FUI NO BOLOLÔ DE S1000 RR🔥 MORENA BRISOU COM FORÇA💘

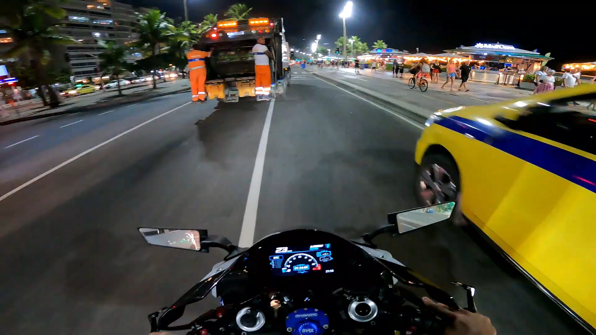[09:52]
Tá um trânsito, galera. Não é normal. Porque essa época aqui fica lotado a zona sul do Rio. O Rio de Janeiro em si, né? E amanhã tem um feriado também. E um calor.